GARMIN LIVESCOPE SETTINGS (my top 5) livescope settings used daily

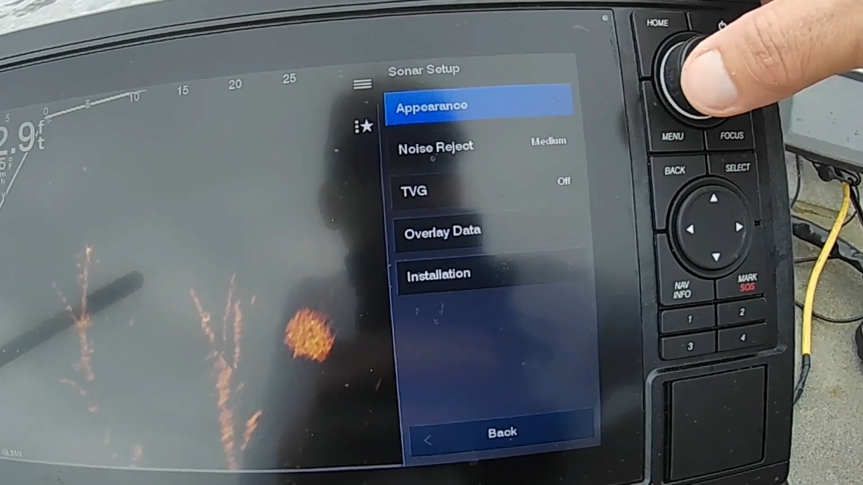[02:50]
And you can go to appearance. And you can go to your, uh, color scheme.
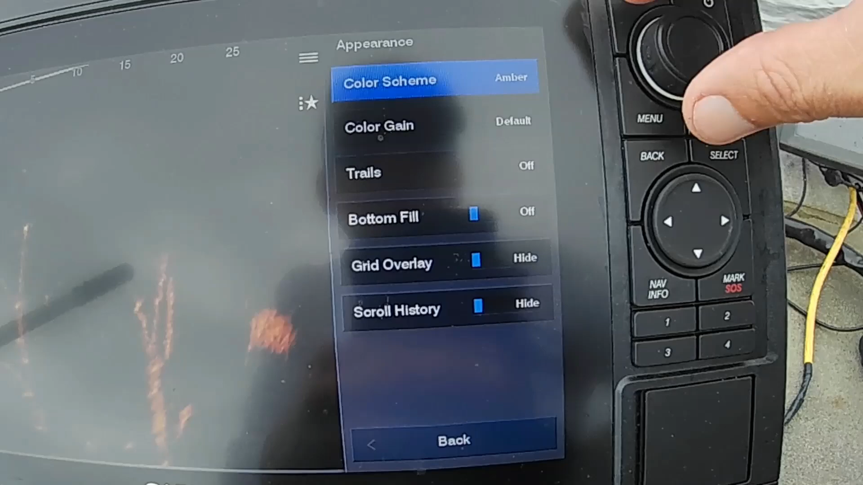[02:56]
If you see, I've got mine on amber. You know, you can go to copper.
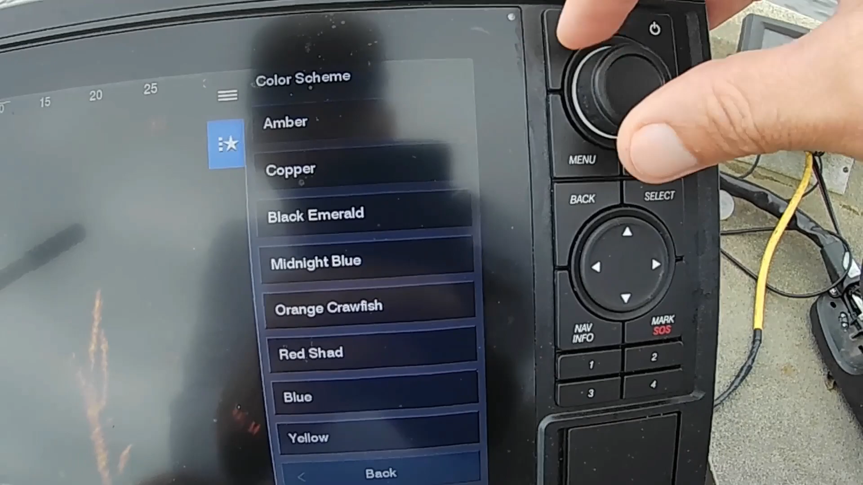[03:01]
You can go to black emerald. Midnight blue. You know, green. I guess that's green.
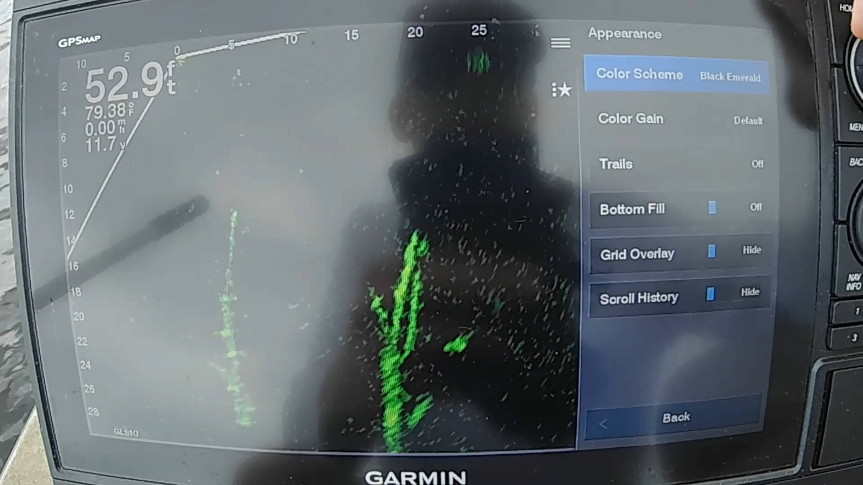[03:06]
On screen: depth 52.9 ft
Black emerald. Um, I, I like amber.
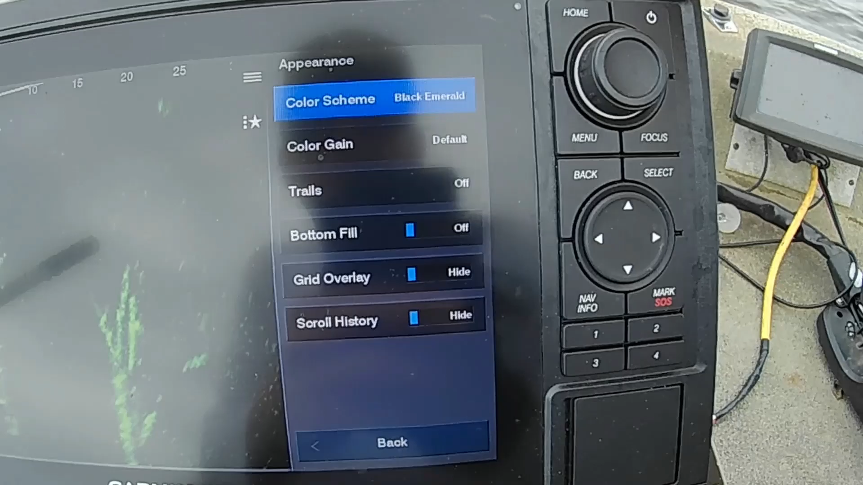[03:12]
So other people's eyes may see black emerald better.
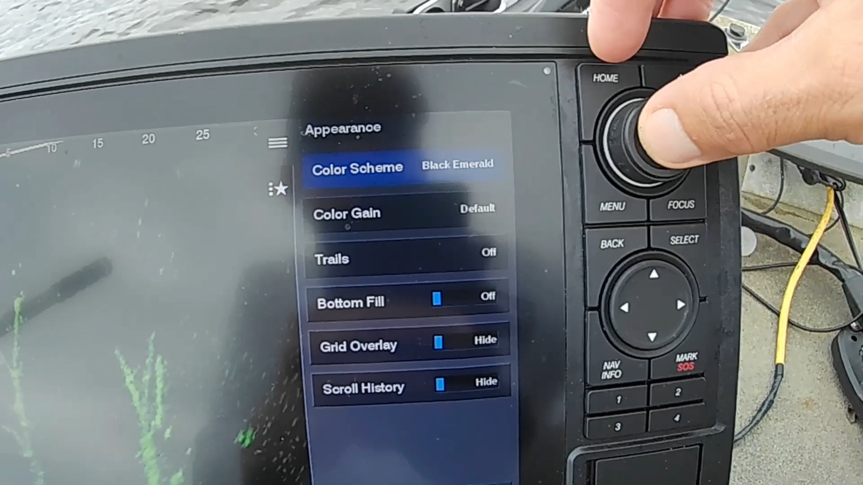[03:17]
I see amber better. So that's where I have my color.
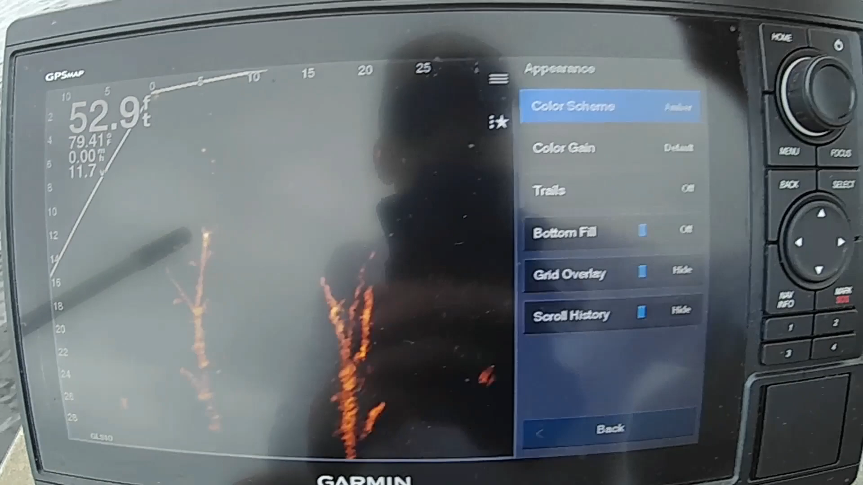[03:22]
On screen: depth 52.9 ft, water 79.41°F, speed 0.00 mph
Let's see. The next thing that I like, let's back out of here,
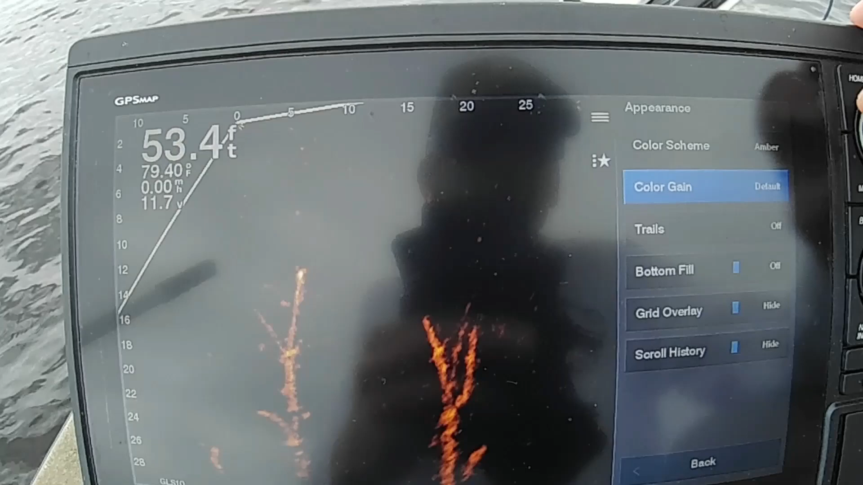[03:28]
On screen: depth 53.4 ft, water 79.40°F, speed 0.00 mph
is my depth.
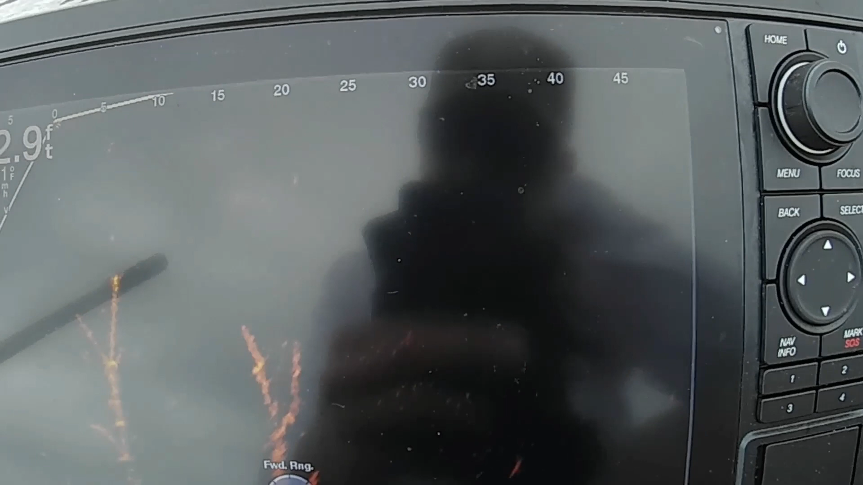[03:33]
When I'm,
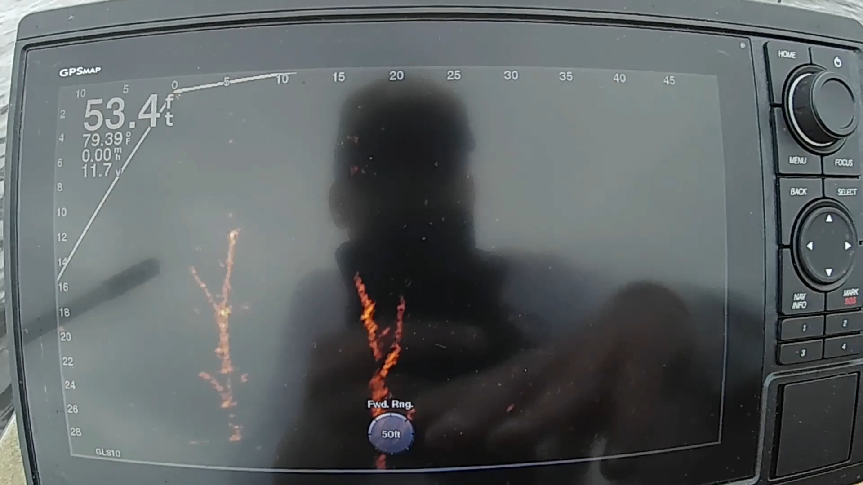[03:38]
On screen: depth 53.4 ft
it depends on the depth of water that I'm fishing as to where that I'm going to set the depth.
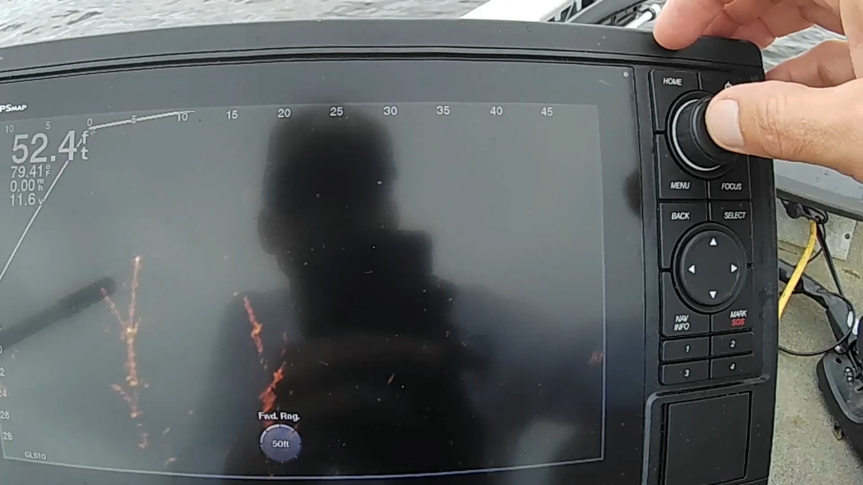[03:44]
On screen: depth 52.4 ft
And that's because you could be fishing like you see this right here in 52 feet right here, 52.9, almost 53 feet of water.
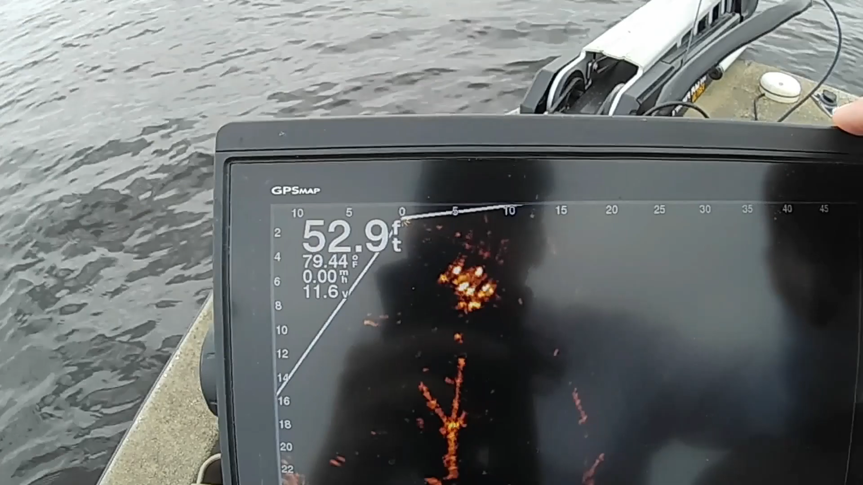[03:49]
On screen: depth 52.9 ft, water 79.44°F
The trees are only down 28.
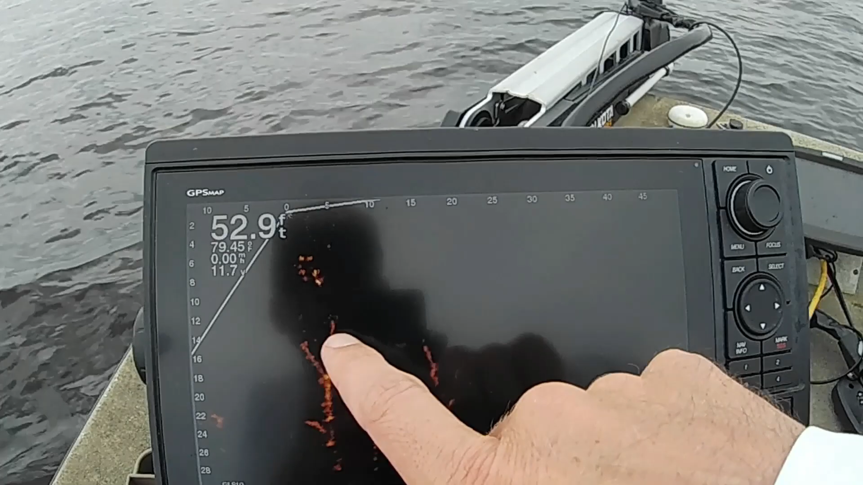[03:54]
You know, they're the tops of them are in 12, 14.
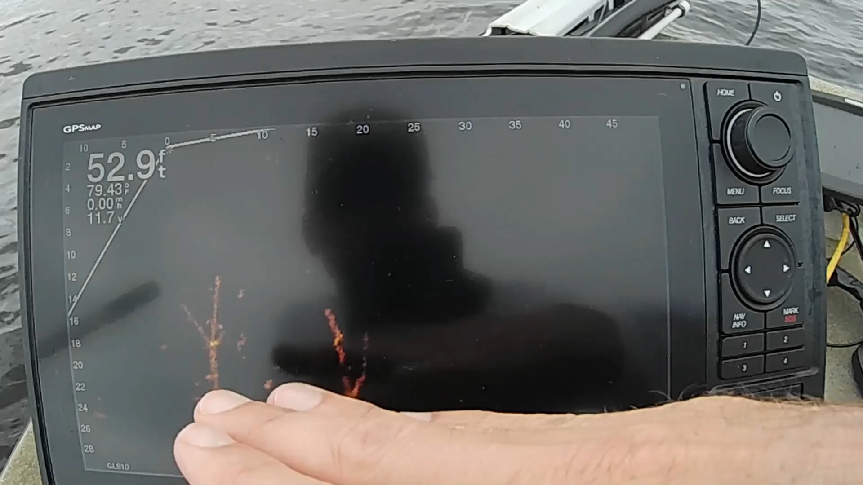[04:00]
On screen: depth 52.9 ft, water 79.43°F
So on the depth, I mean, I'd like to keep it to where I can see the fish. I don't want to be much below where the fish are.
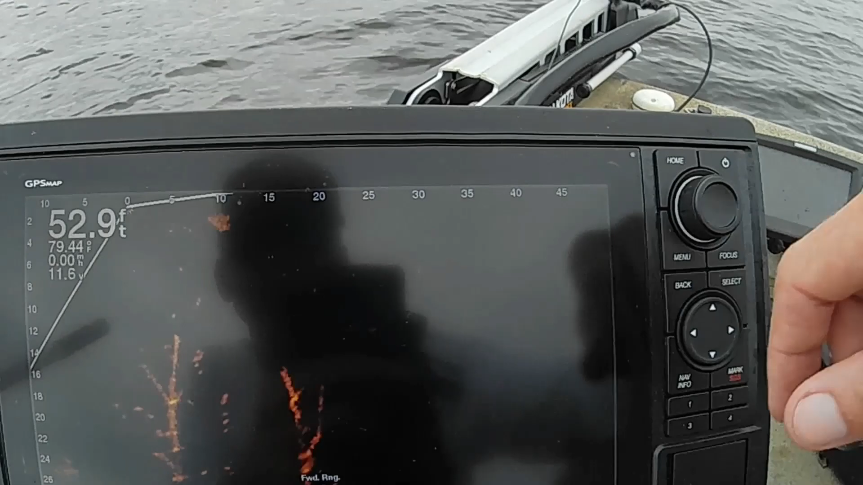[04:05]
On screen: depth 52.9 ft
I don't think it's necessary to go all the way to the bottom.
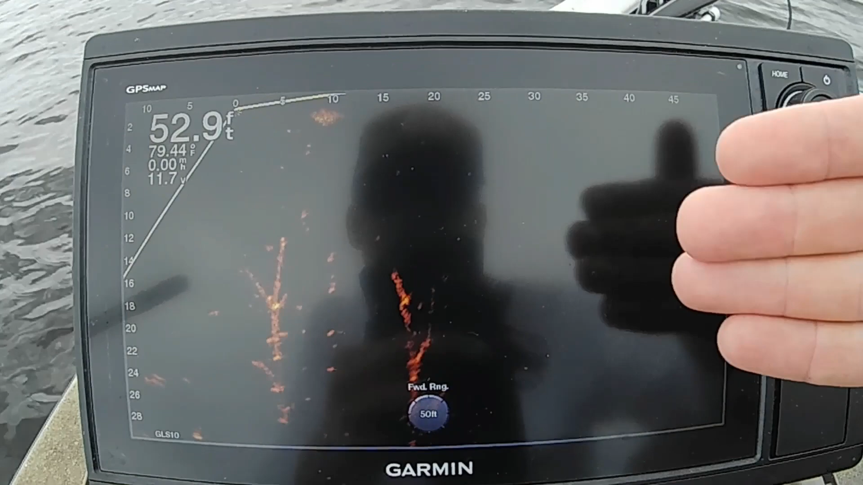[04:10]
On screen: depth 52.9 ft, water 79.44°F, speed 0.00 mph
I think it makes it harder for you to see your, uh, your jig or your minnow or whatever it is that you're fishing with.
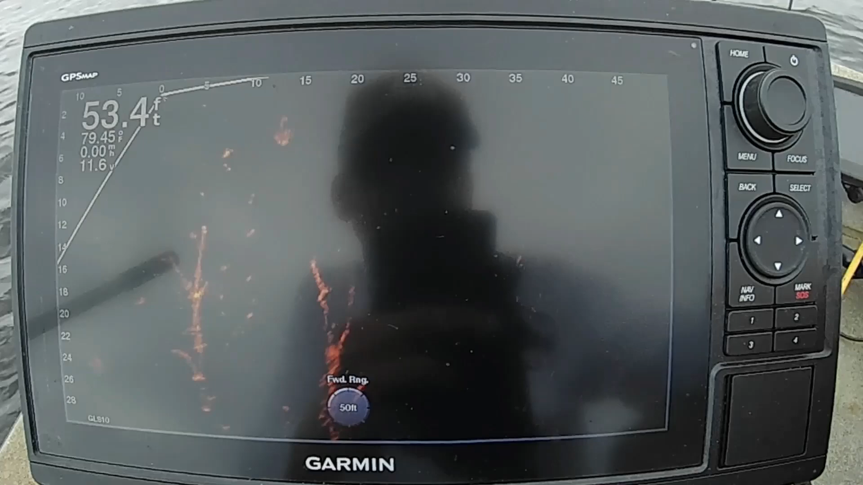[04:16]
On screen: depth 53.4 ft
So normally if I would see,
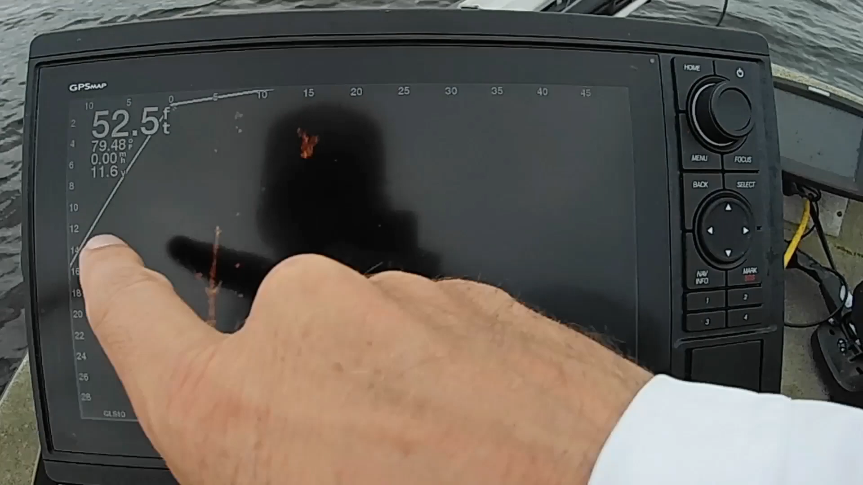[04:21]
On screen: depth 52.5 ft
if I was in 52 foot and I saw fish up here, uh, in 20
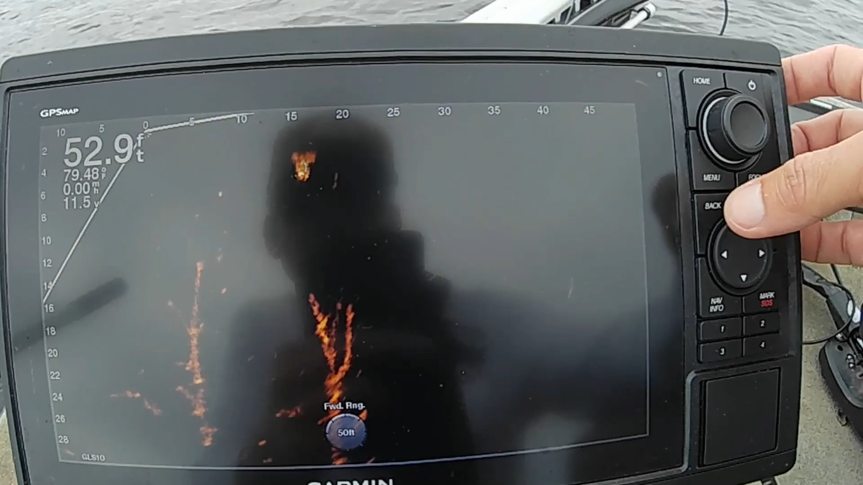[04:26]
On screen: depth 52.9 ft, speed 0.00 mph
or above, I would go to the menu. I'd go to my depth.